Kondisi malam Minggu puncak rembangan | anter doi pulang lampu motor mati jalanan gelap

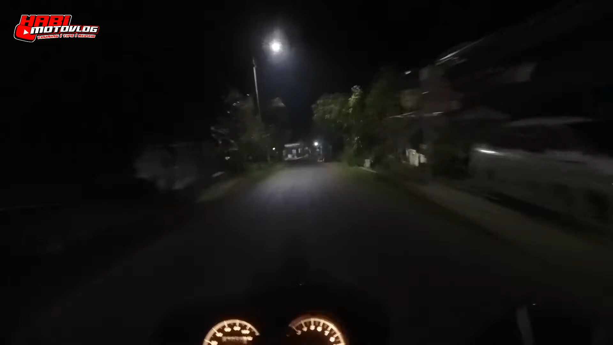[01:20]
Cuacanya masih sepi, ada yang nongkrong di pinggir jalan.
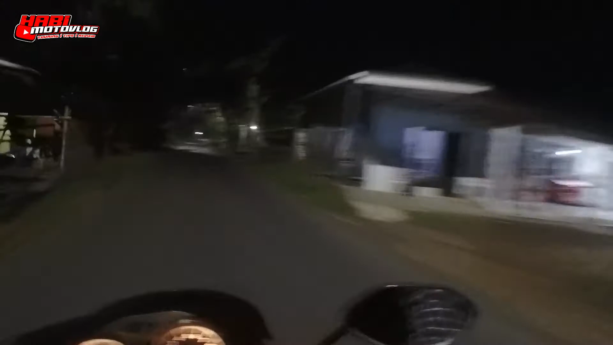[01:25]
Assalamualaikum warahmatullahi wabarakatuh. Berjumpa kembali dengan saya Habib Motovlog.
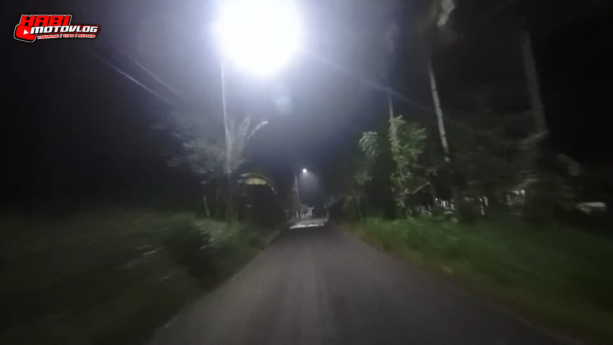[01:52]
Di sini aku ada di Rembangan. Kondisinya di malam hari jam 12 malam ya.
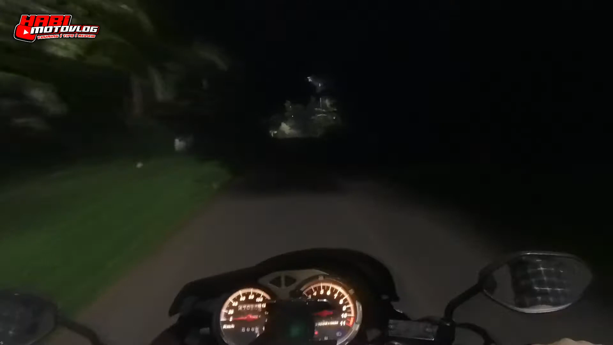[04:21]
Ini cuma pakai lampu senja, gak ada lampu penerang lainnya. Wish. Kucing. Seperti inilah kondisinya di malam hari di
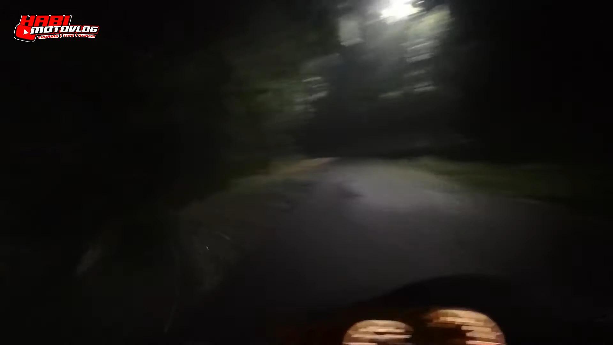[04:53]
jalan Rembangan, puncak Rembangan ya. Ngeri-ngeri sedap perjalanannya. Ini jalan turun ya, jalan balik. aku sengaja buat reading sendiri ya di malam minggu ini. Aku sengaja karena gimana ya, kalau rame-rame tuh kesannya enak, rame tuh enak,